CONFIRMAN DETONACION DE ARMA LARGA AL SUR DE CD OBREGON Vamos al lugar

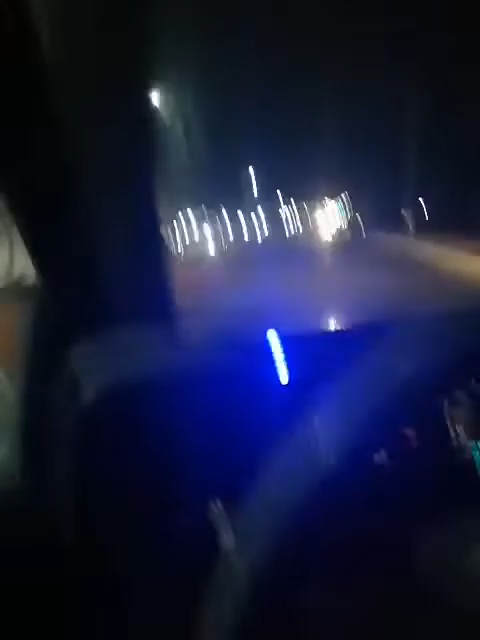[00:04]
Buenas noches, muy buenas noches. Estamos transmitiendo en vivo y a bordo del Samimóvil. Nos dirigimos aquí a las calles Camino Real. Camino Real y Coahuila están reportando un ataque armado. Están reportándose una agresión armada. Ya estamos aquí a unos metros de llegar aquí a la Camino Real. Y hacia la Coahuila están reportando un ataque armado.
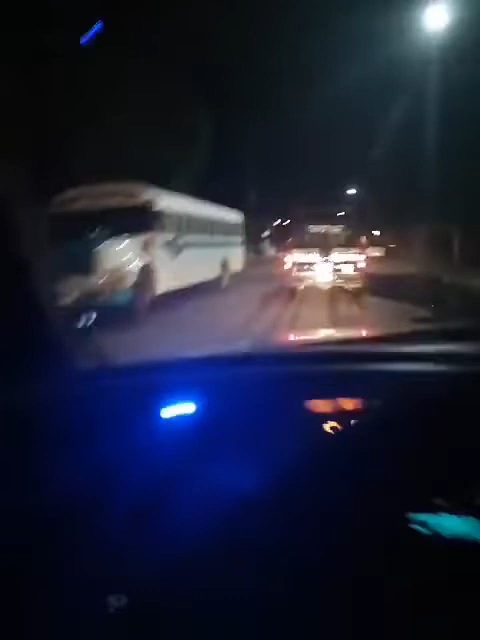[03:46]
Porque hubo detonaciones, ráfagas con armas de alto poder.
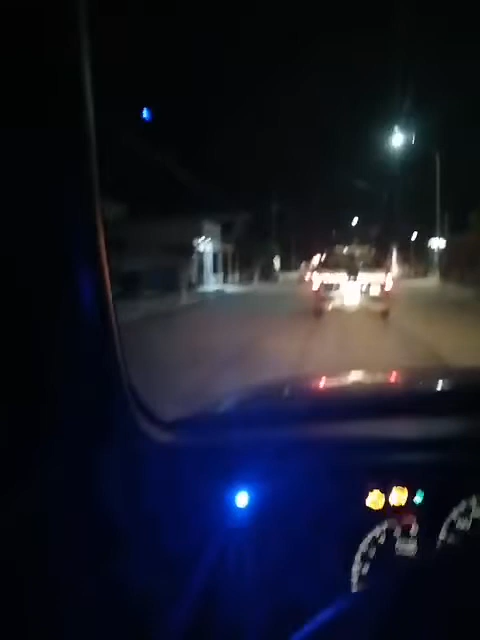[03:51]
Y la verdad que no nos causa nada de extrañeza. Porque es un lugar altamente conflictivo. Este sector sur de la ciudad. Aquí andan las unidades. Andamos aquí en este punto. Ya estamos aquí en la calle Luna. Y la Rincón del Valle. Vamos a checar bien. Bien, pues aquí andan las unidades. Vamos a ver. Ahí va la unidad. Dos unidades más. Y andan... Se anda peinando el área.
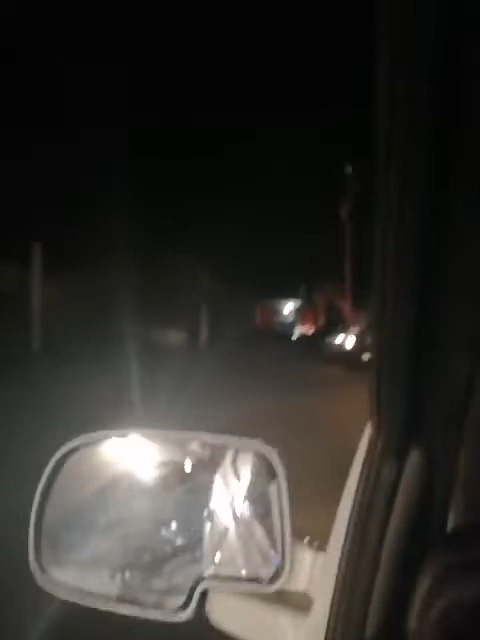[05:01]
Para Medios Opsom. Acuérdense que somos Medios Opsom. Vamos a retornar. Vamos a retornar. A ver qué... ¿Qué más alcanzamos a ver? Ahí andan las unidades. Son ocho unidades que andan aquí. Es un convoy de ocho unidades. Reportaron detonaciones. Este... De armas de alto poder. No se ha localizado nada todavía. Ahí van a... Vienen de regreso. Están peinando todo lo que es aquí este sector.
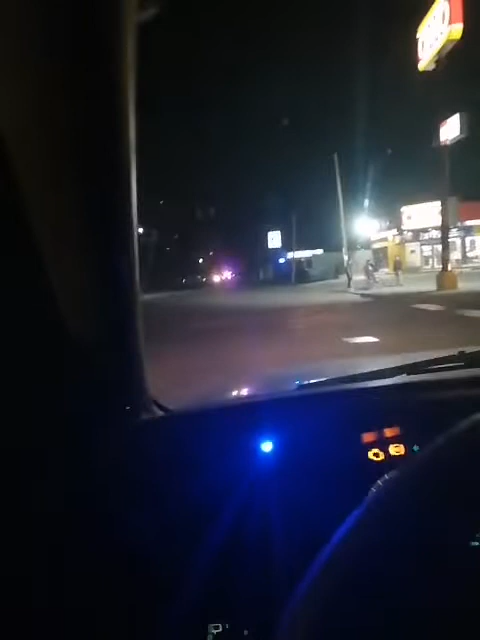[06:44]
No hay, pues, todavía un... Un punto exacto. ¿Verdad? Todavía no hay un punto exacto. Vamos a... A seguir nosotros patrullando aquí en este sector. No... Las dos unidades de la policía municipal, pues, se regresaron. Allá adelante, sobre el Ejército Nacional, casi pegándole a la Tabasco, este... Pues, allá va otra unidad. Una o dos unidades van hacia allá.
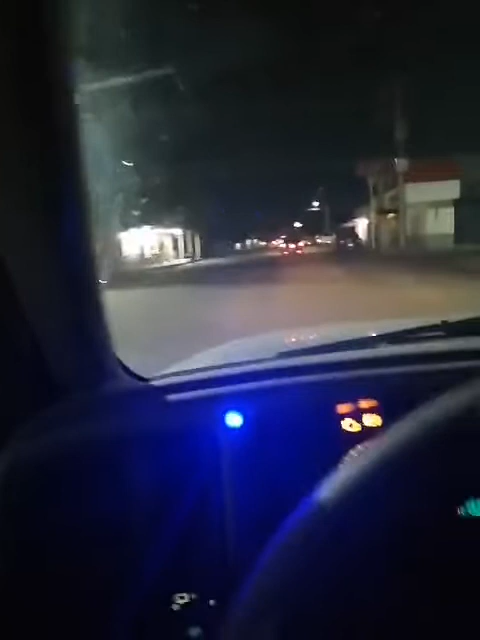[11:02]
Allá vamos, allá van, este, allá van las unidades. Gracias, gracias a la gente. Gracias, mil gracias a esa gente que está ahí en el puesto de HACDOT. Gracias a todos ustedes, mil gracias, pero, pues, todo parece indicar que no se localizó absolutamente nada. Vamos a tratar de comunicarnos, ¿verdad? A la base para, para ver qué, este,
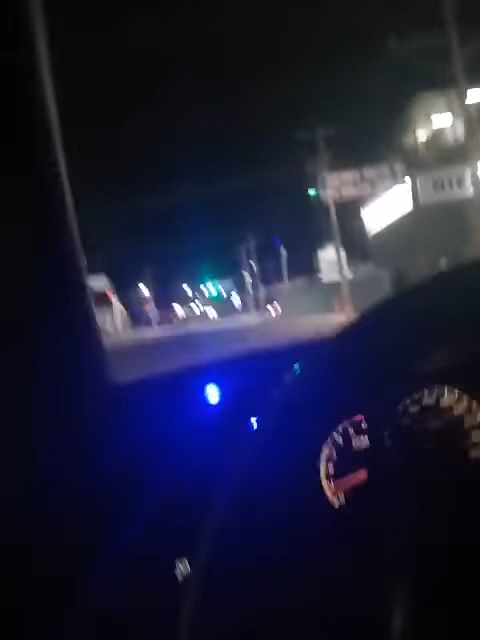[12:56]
Vamos a enfilar hacia la colonia primero de mayo. No vamos a dejar la transmisión. Lo que sí dicen que es muy posible que en su vida los presuntos agresores hayan hecho disparos para distraer la atención de las autoridades, de tal forma que, pues, es muy común, ya se la saben ustedes también, y pues nosotros igual, ¿no? De que muchas veces se comete algún hecho criminal y distraen la atención de las autoridades,
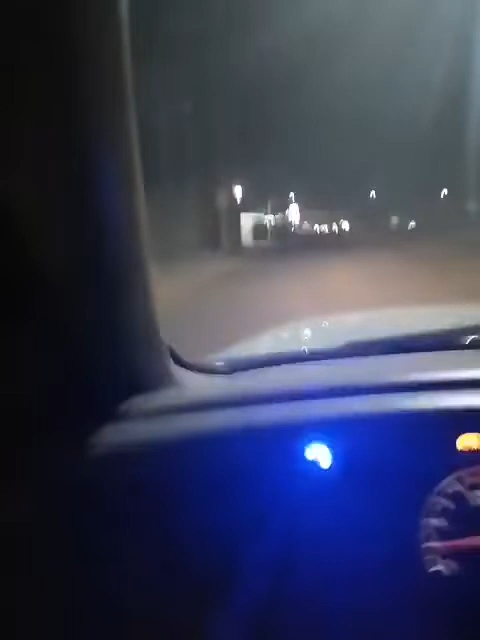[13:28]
mueven las unidades, pues, pareciera que contrariamente hacia las manecillas del reloj, a lo contrario, o sea, vamos a, vamos a checar aquí, vamos a ver, los semáforos, pues, están apagados, están, están en intermitente, pero, pero, pues, vamos a, ya vemos que vamos a ir acercándonos hacia allá, hacia la colonia primero de mayo, vamos a, a checar, vamos a checar,